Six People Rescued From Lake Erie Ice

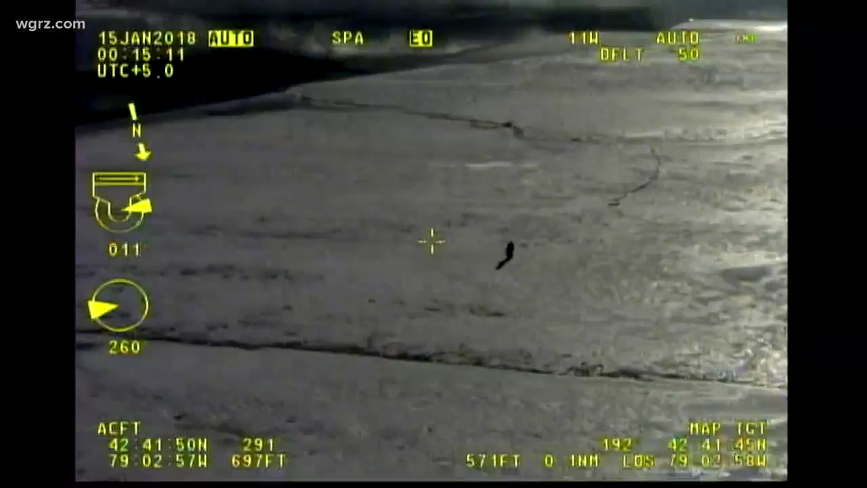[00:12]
In fact, we have video of the Erie County Air One helicopter right there rescuing six people who became stranded on that Lake Erie ice. This is just off the Sturgeon Point Marina.